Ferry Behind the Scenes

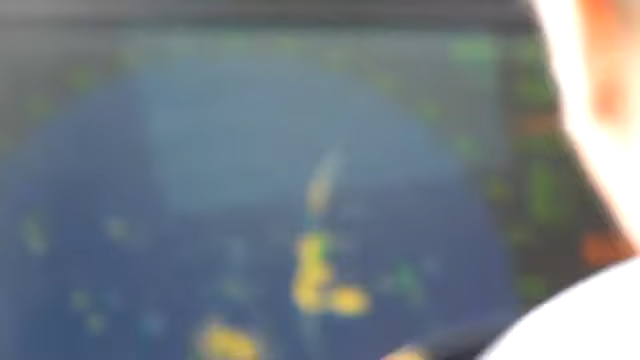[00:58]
This gives us all the things we have to learn to rate our school, all the collision avoidance.
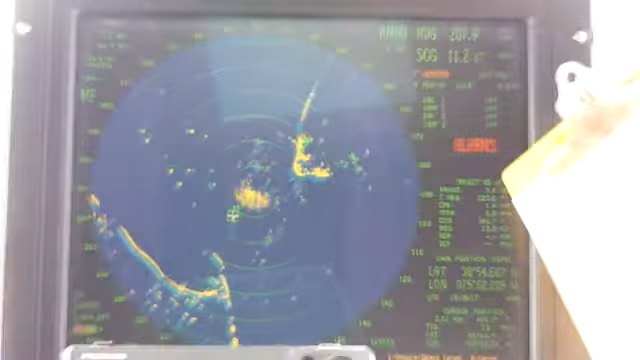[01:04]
This information is right here. The closest we're going to get in is 1.4 nautical miles.
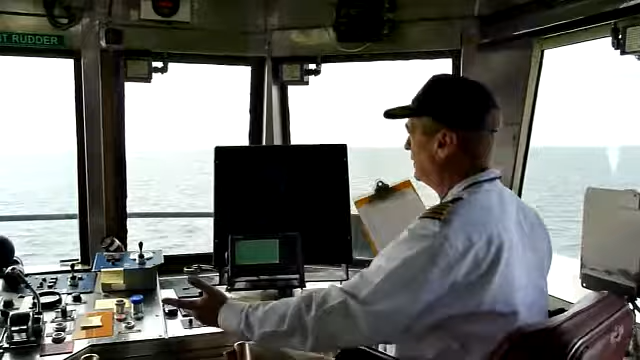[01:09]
We don't have to worry about getting too close. We press it again.
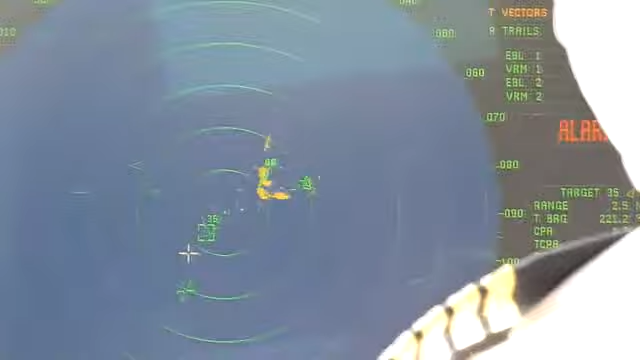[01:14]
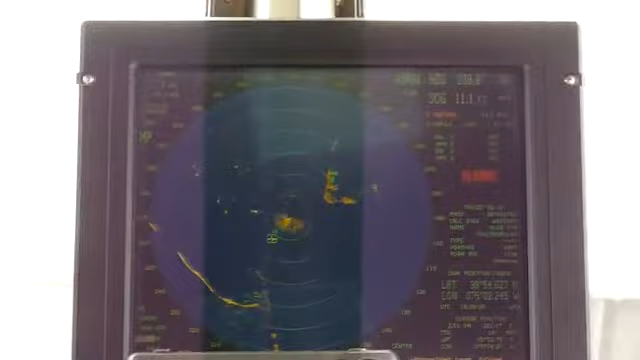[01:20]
We get the AIS information, automatic identification signal, and the name of the vessel is the Bluefin, and it's going to Fallsboro, New Jersey.
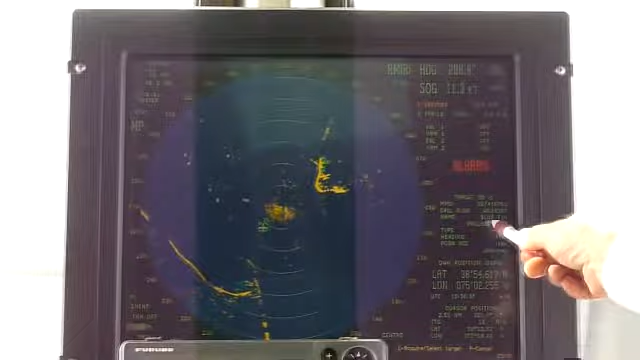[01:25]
We're only on a three-mile range.
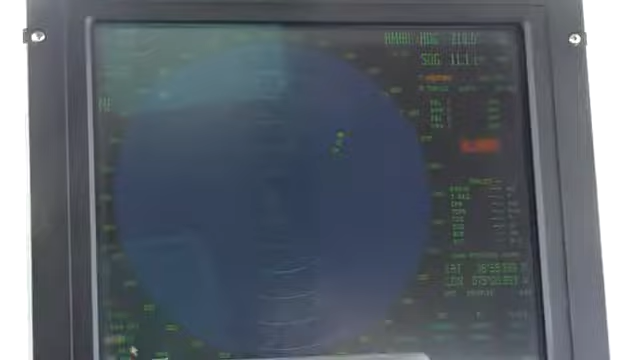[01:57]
We're going to go up to 12 miles. Now you can see Cape May Point.
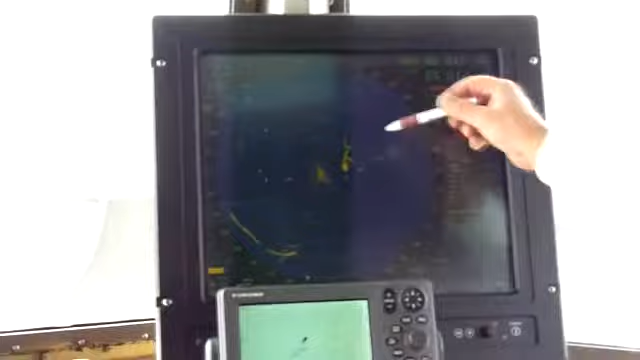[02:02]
This is the shipping channel right here.
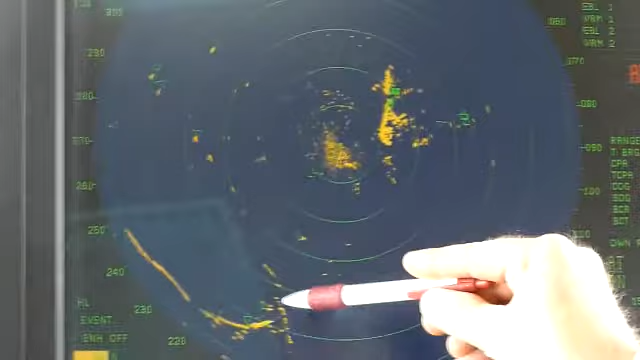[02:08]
This is the tip of Cape Henle open right there. We have an inbound ship right here.
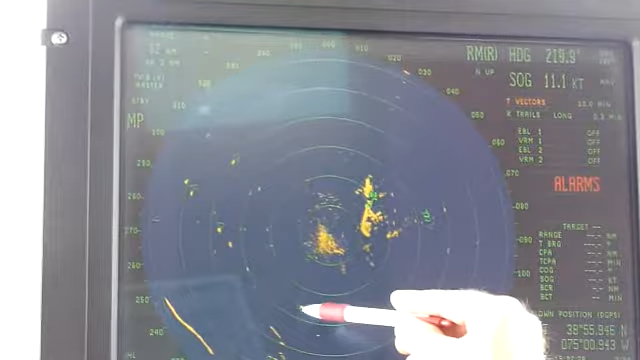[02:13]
He's right up here ahead of us to the left. Looks like he's going to pass ahead of us.
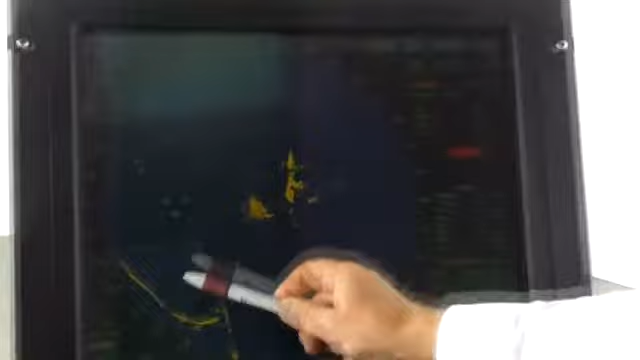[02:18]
These are ships in the anchorage. Like I said, shipping channels.
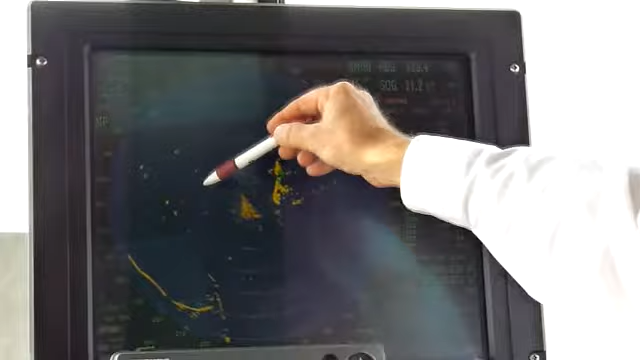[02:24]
These are buoys and lighthouses.
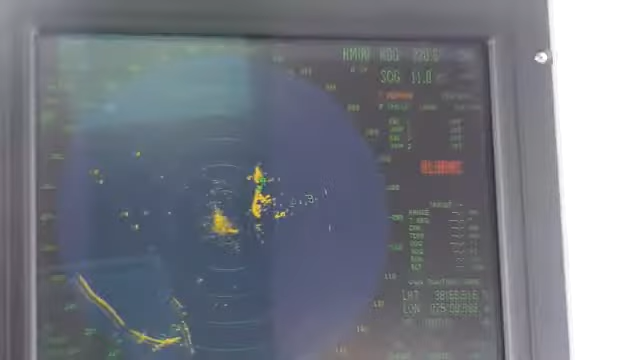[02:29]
Just show me what route you usually, what do you shoot for when you're coming across? Well, what do we shoot for?
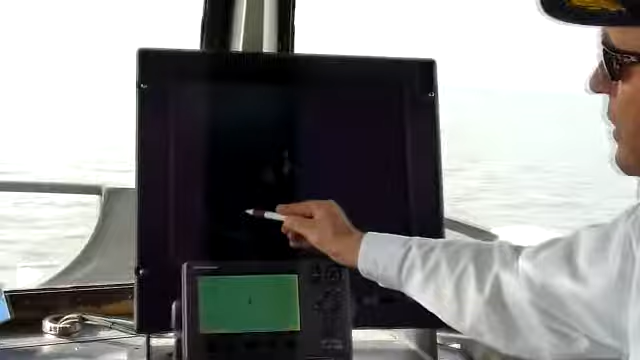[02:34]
We go into, right off this wall of rocks, there's a pile of rocks over here called the icebreakers.
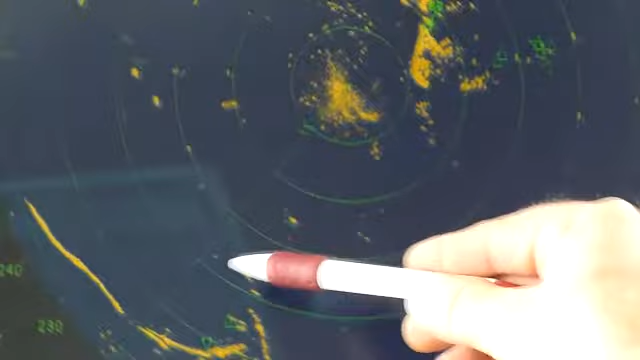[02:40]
There's a hole in between them. We go right in there. It's actually easy. It's easier to back into Lewis than it is to pull straight into here.